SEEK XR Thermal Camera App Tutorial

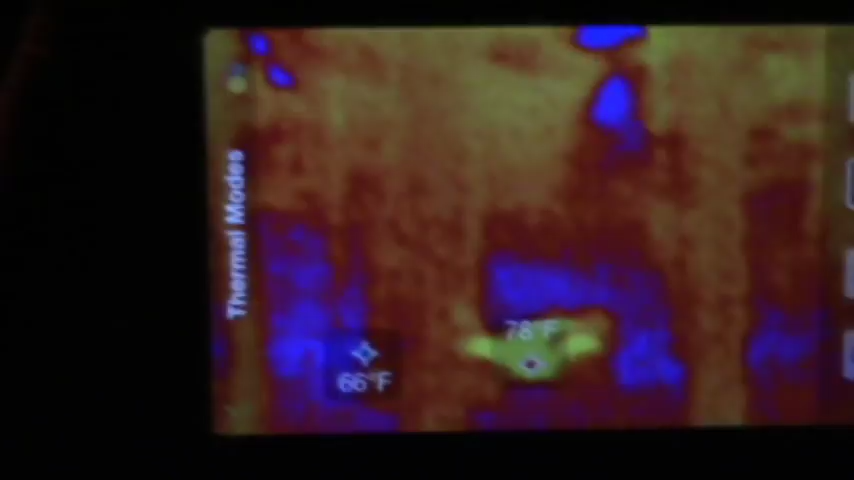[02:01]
So you can see hot spots and cold spots.
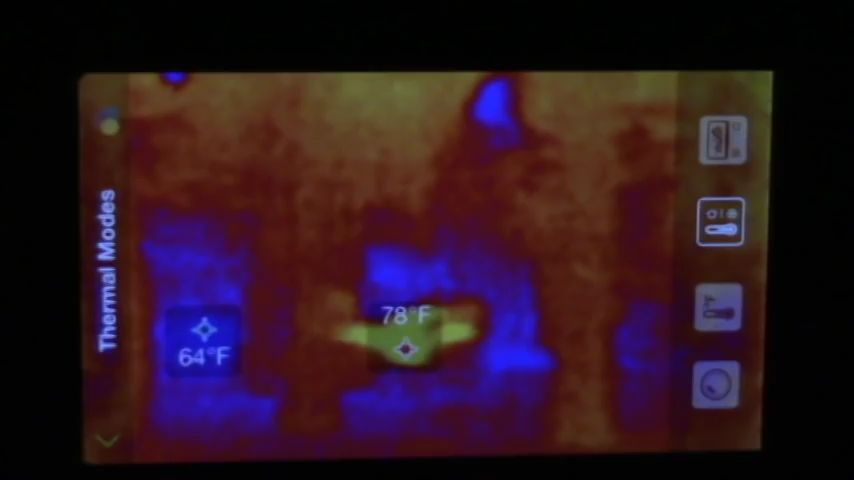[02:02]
And then this top one is adjustable.
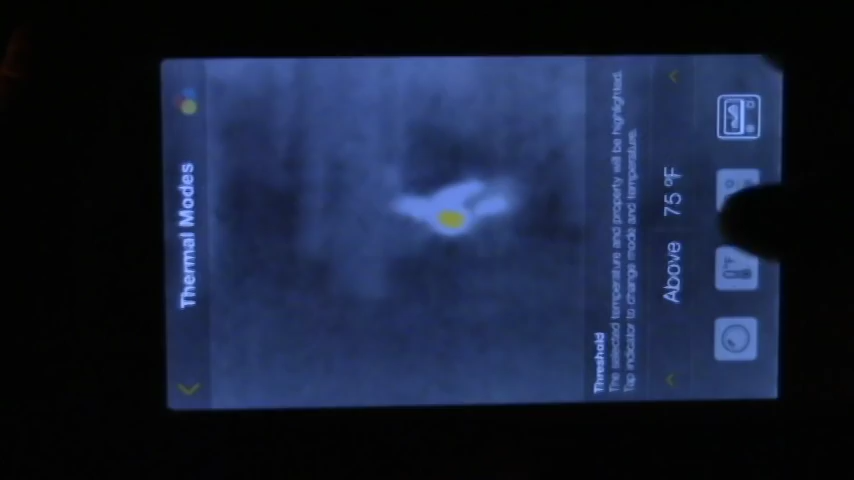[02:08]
So this is going to go into this kind of this gray, and as you can see we have a hot spot over there on my quad.
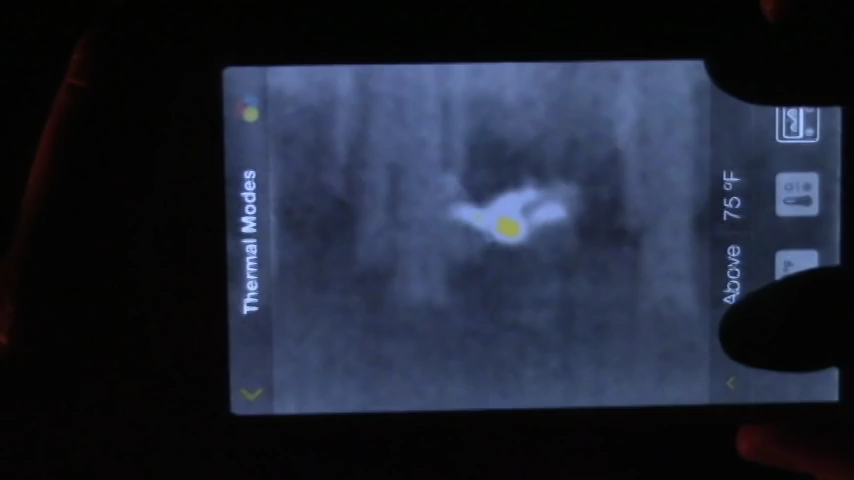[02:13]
So I can choose to be any temperature above, any temperature equal to, or any temperature below, and then I can adjust the temperature.
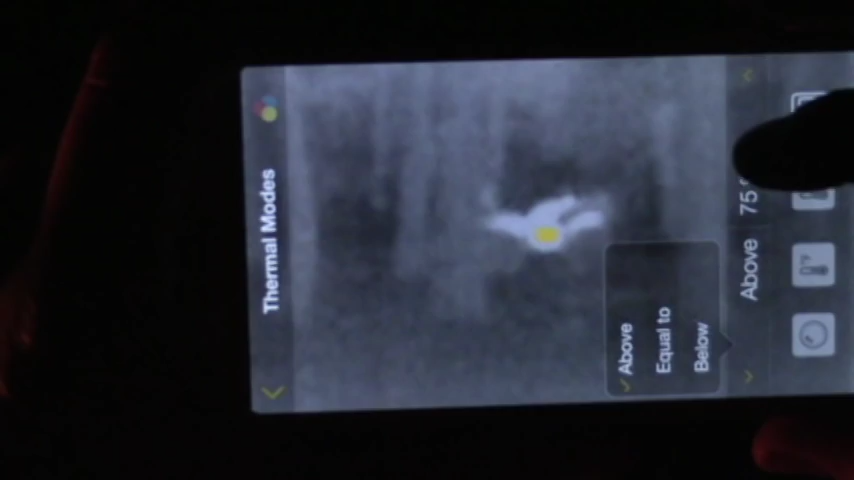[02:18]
And you can fine tune this, and see how it makes the ATV out there stand out.
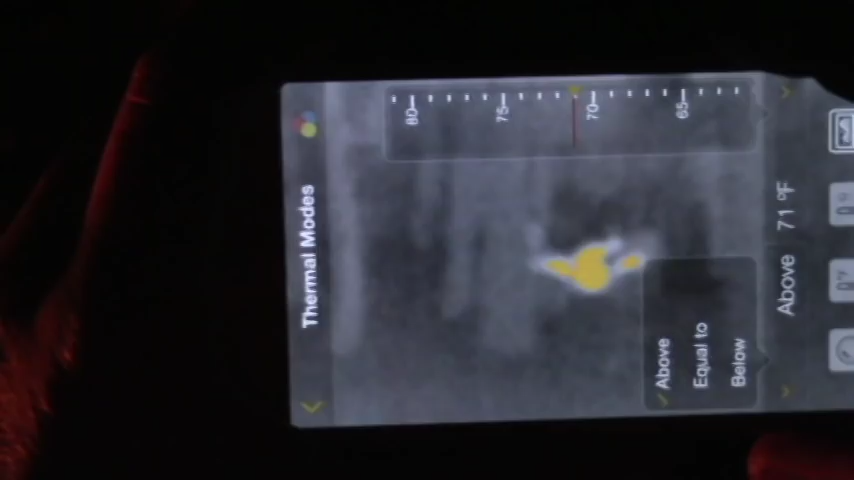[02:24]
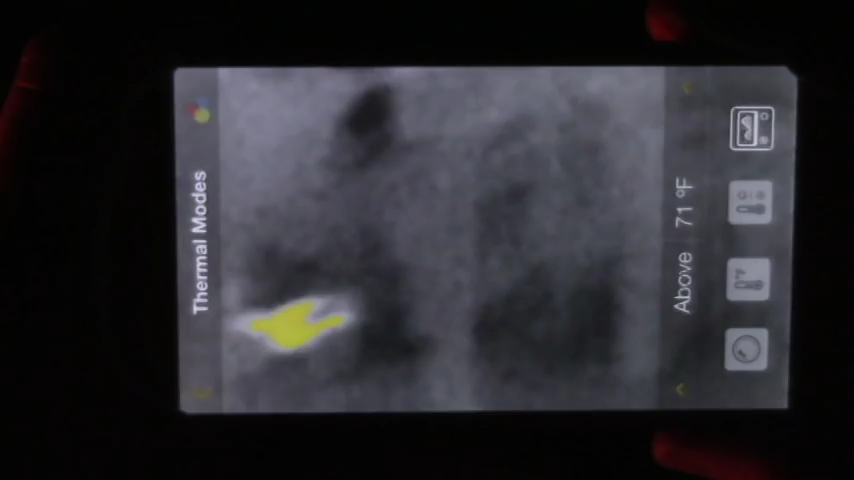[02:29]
So if I was just wanting to scan an area quick, the ATV would shoot out or any kind of hot spot.
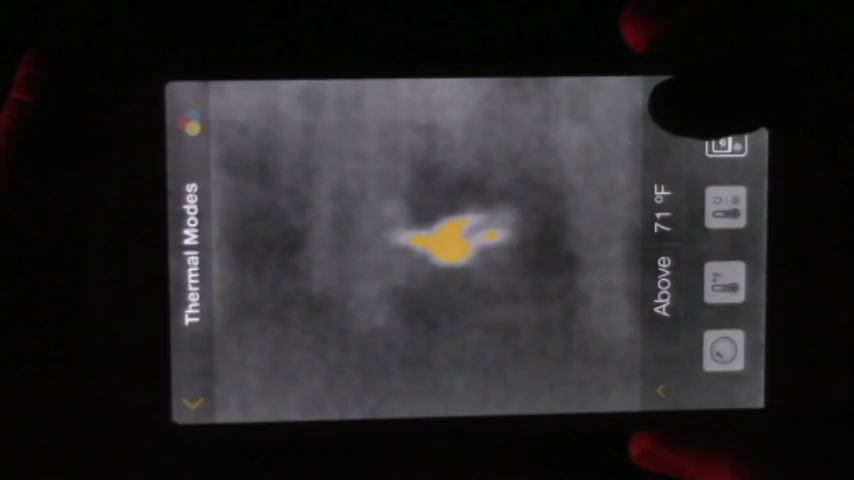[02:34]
Or again, any kind of cold spot or equal to spot.
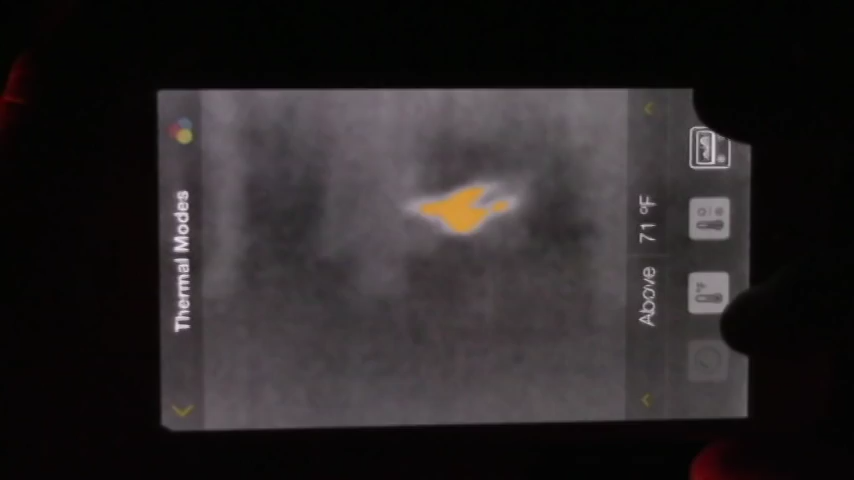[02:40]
So those are the different types of features, we'll go back into normal. Up here on the top you have a color palette.
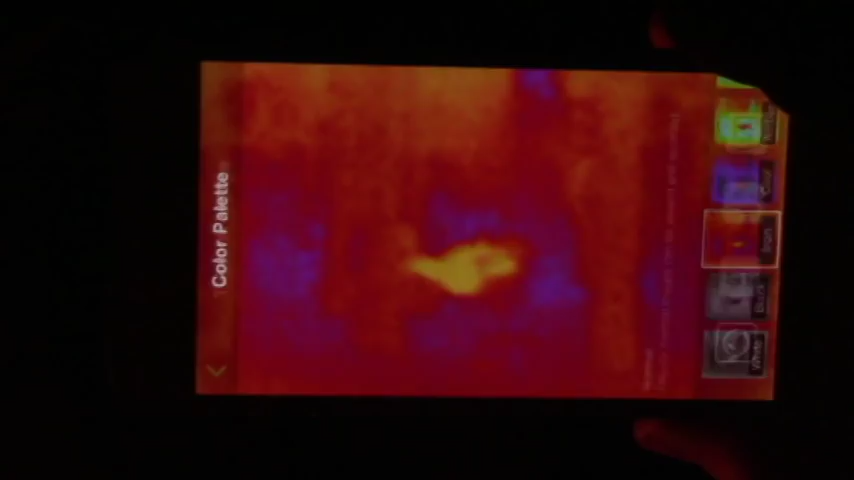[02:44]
So you can change the different colors depending on your application. So I'm just going to go through these so you can see what they look like.
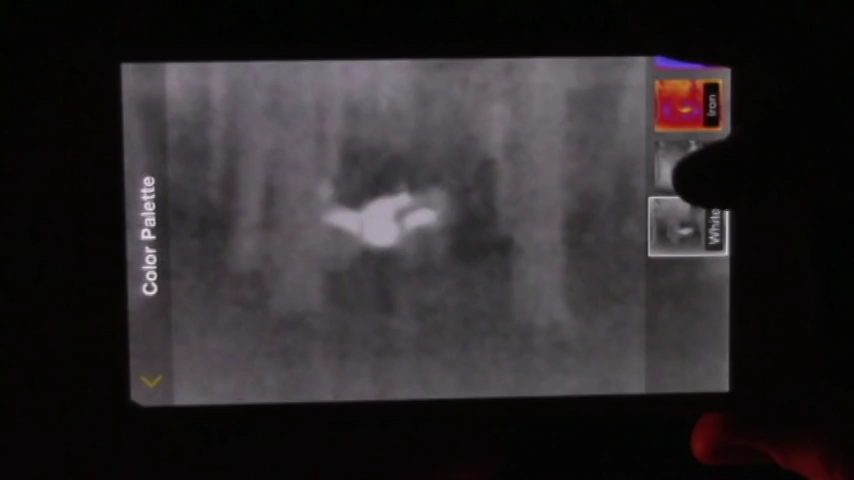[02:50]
This one's kind of a white with a white hot spot, black is hot spot.
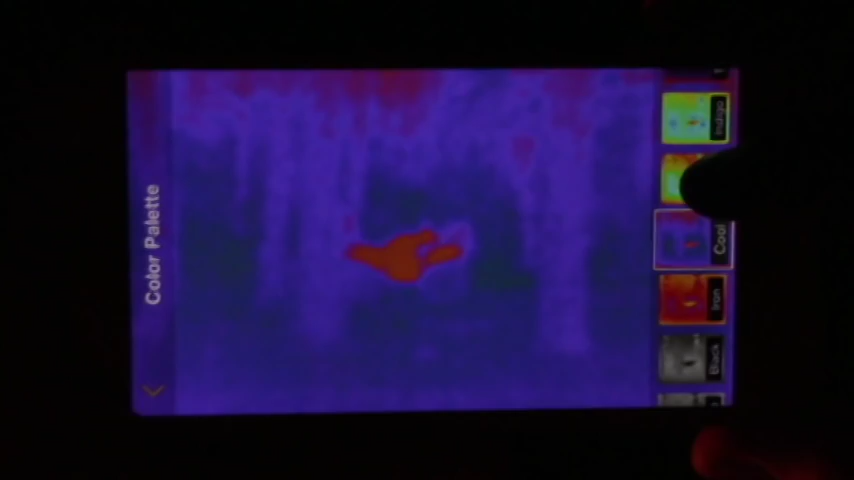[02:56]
Here's just different colors to fine tune, you know, what you're looking for.
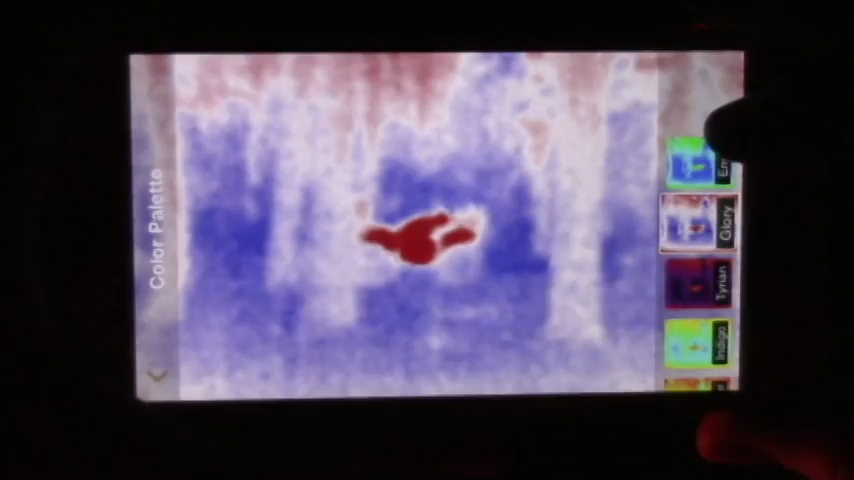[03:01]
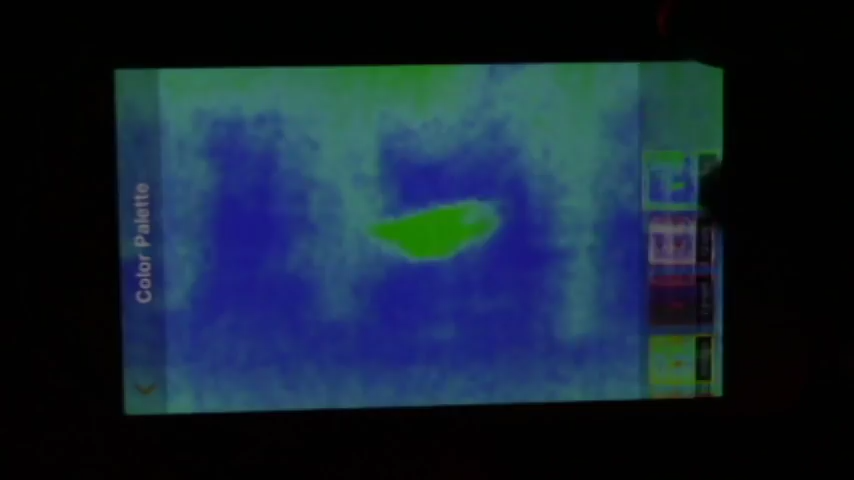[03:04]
So sometimes, depending on what application, different colors work better than others.
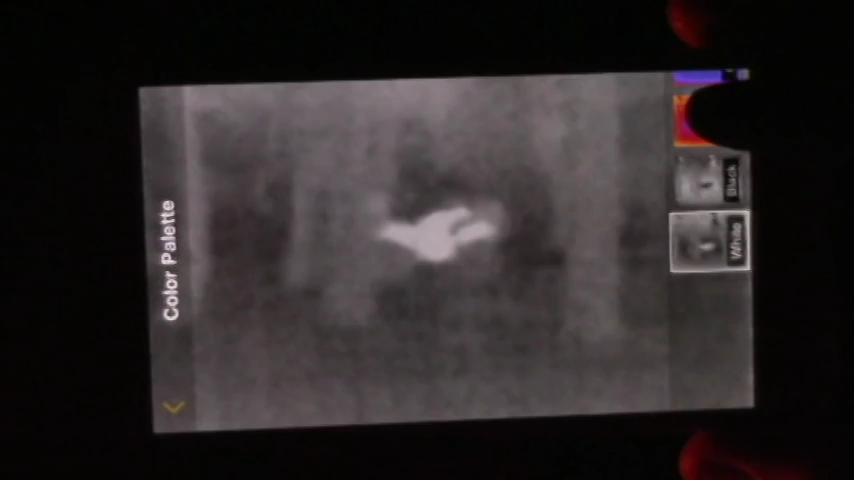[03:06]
So then we'll go back out of here.
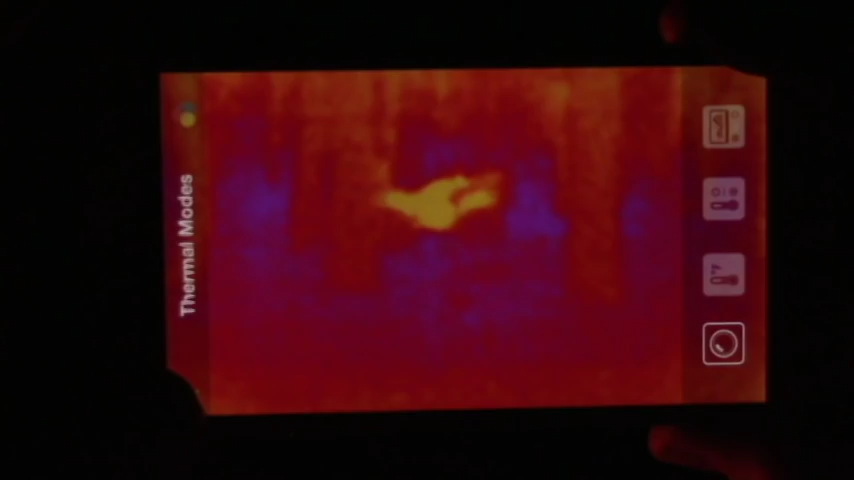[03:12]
And then up here you have a settings.